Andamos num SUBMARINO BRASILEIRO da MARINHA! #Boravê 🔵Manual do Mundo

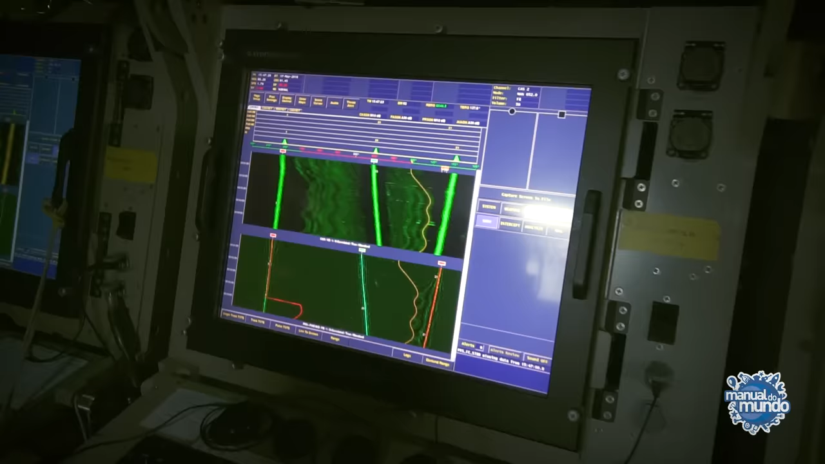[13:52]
O sonar normal, um sonar de navio, funciona assim.
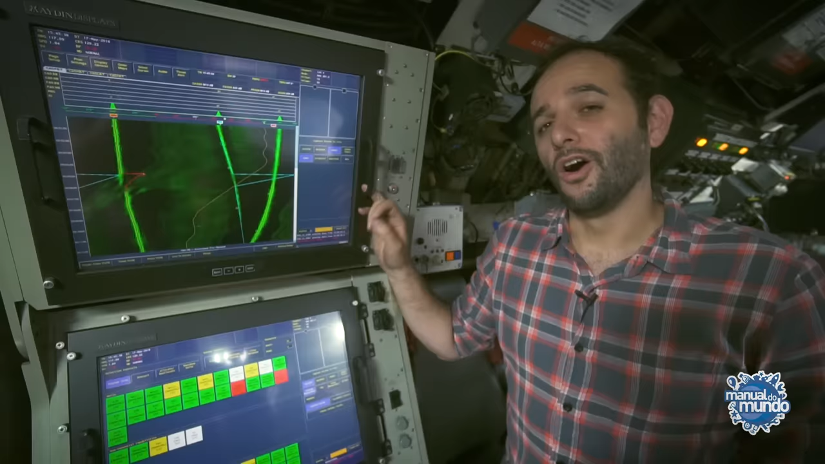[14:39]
Olha só como a informação chega aqui. Aquele navio que eu consegui ver no periscópio, ele é essa marca aqui. Então os microfones que estão instalados, os sensores do sonar que estão instalados no casco do submarino,
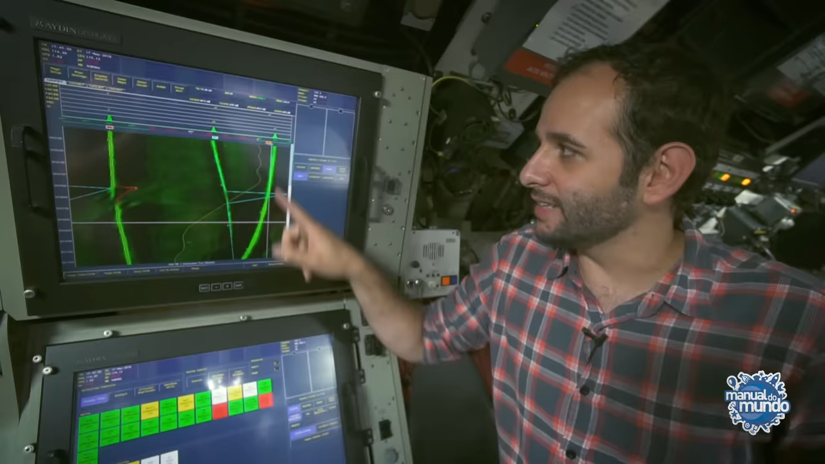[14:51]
conseguem fazer esse traço e pela experiência que todo mundo tem aqui de identificar as embarcações, sabem que isso aqui é aquele navio que estava passando.